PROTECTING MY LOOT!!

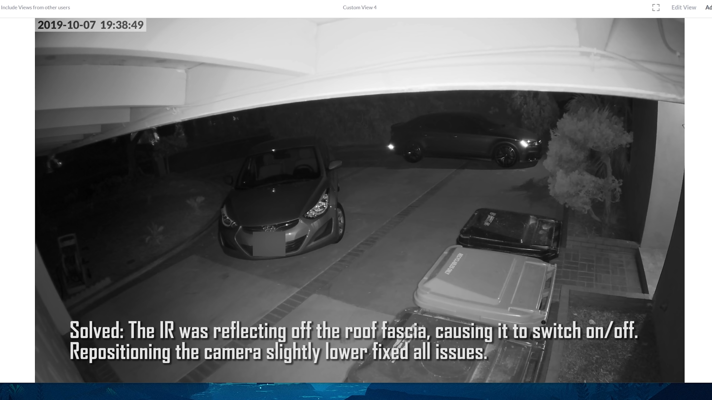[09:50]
And yes, I get a notification every couple of minutes when this happens.